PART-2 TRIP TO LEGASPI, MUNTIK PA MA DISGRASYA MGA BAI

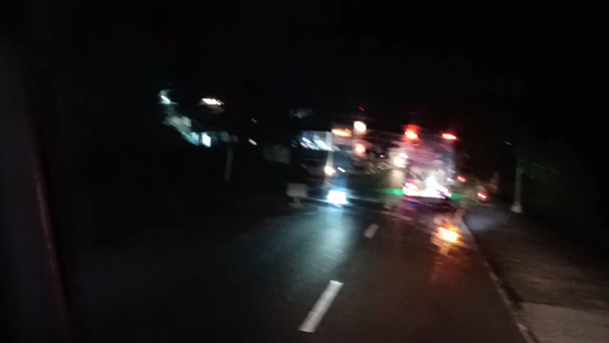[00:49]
Yo, was out mga bani, mga bay.
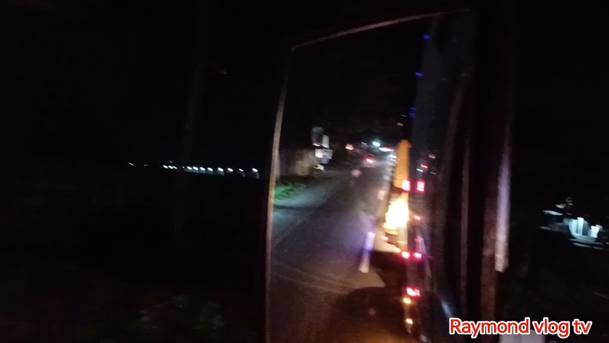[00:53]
Oh. Magandang gabi naman sa lahat mga bani.
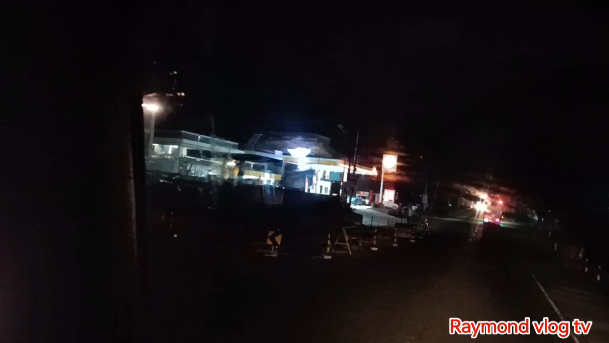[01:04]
So, andito tayo ngayon sa bypass ng Kamali, Galbay. At mapagpalang gabi na naman sa ating lahat mga bay.
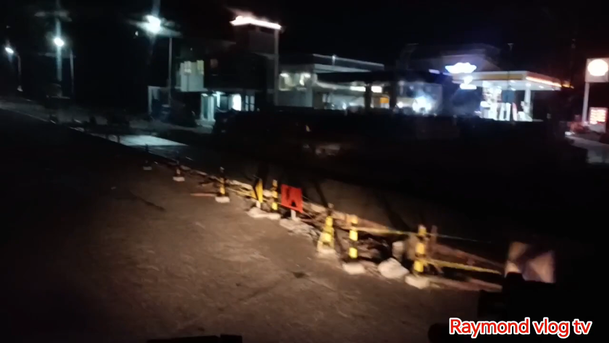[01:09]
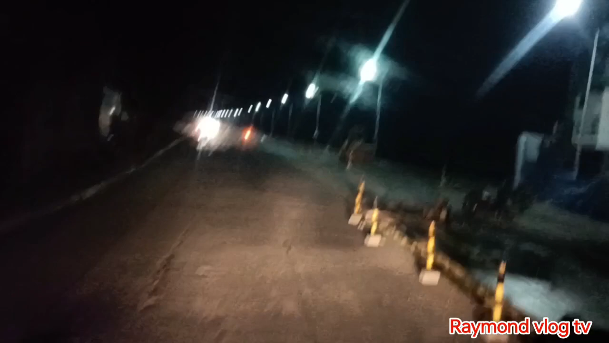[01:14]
So, magpatrakpan muna kami dito mga bani sa bypass. At ang oras natin kasi ngayon ay alas City
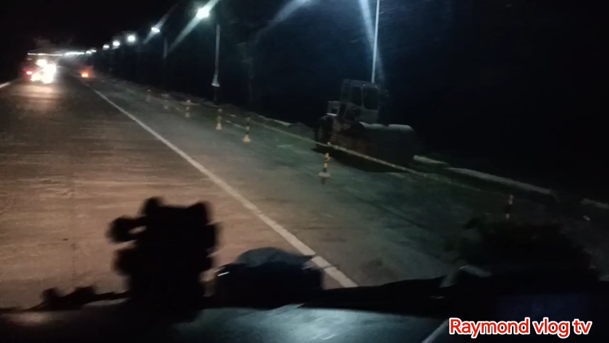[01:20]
21. So, pumili kami ng manok na ano mga buddy at dubuhin lang namin pang-uulam namin.
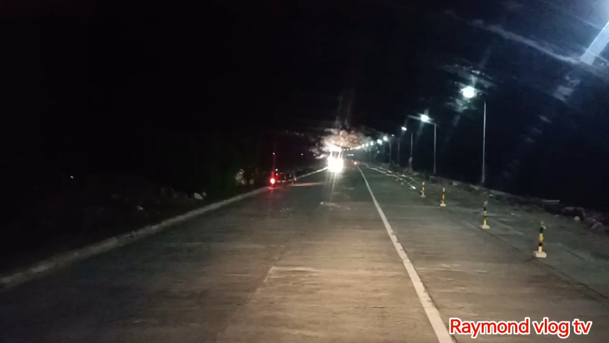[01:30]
So, bali limang truck na ata kami dito. Andiyan sila sa unahan. At paparada muna kami. Dito muna kami pahinga sa bypass ng Kamali, Galbay. So, magandang gabi sa inyong lahat mga buddy. So, update lang tayo ngayon. Yon. Pangalawang gabi na natin ngayon mga buddy.
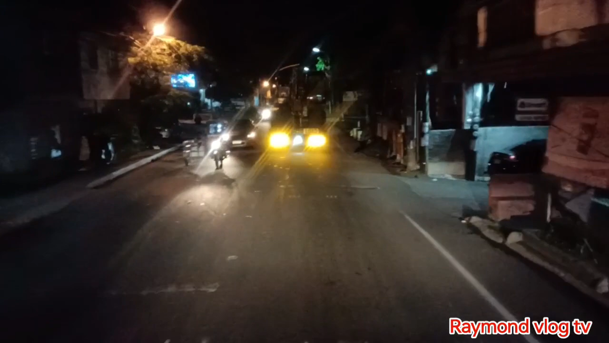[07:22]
Lagi ng ano, kutse. Buti, dinapakan ng lugod. Ay, yung nakabike pala. Nakabike, nasagi ng kutse. Buti, dinapakan ng lugod natin.
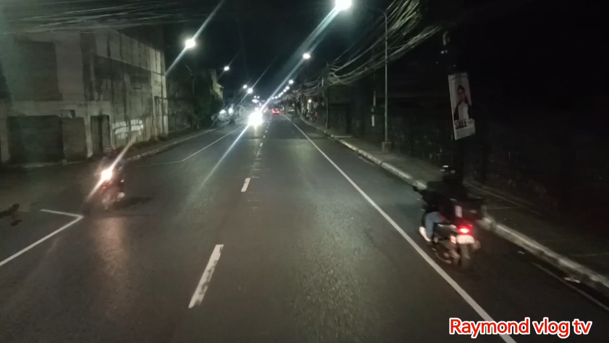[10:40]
Eh, may bike pala. Nasakit niya ang bike. At pagkatumba ngayon, gumulong. Tapos muntik na mapakan ng trailer.
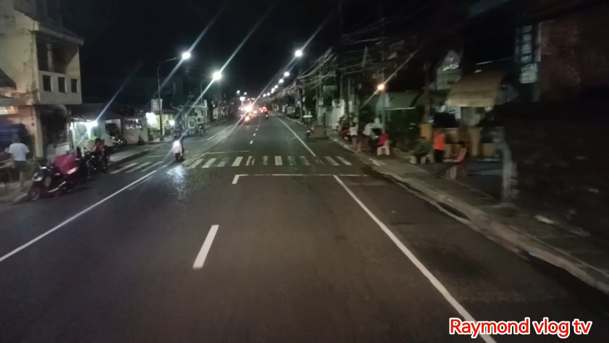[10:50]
Buti nung preno agad ako.
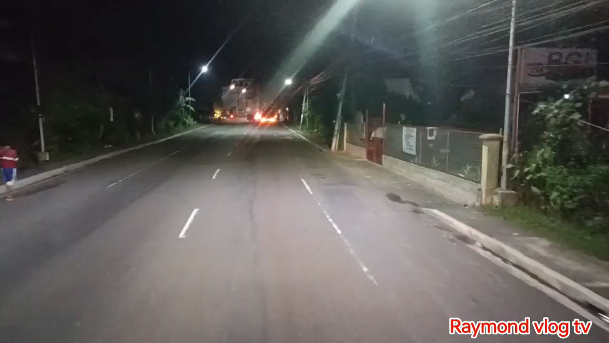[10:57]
Yan, dito na tayo mga buddy. Dito na tayo, dito na tayo. Isa lang at ang pasok ito ngayon. Grabing masikip dyan eh. Yun tayo. Tayo ngayon.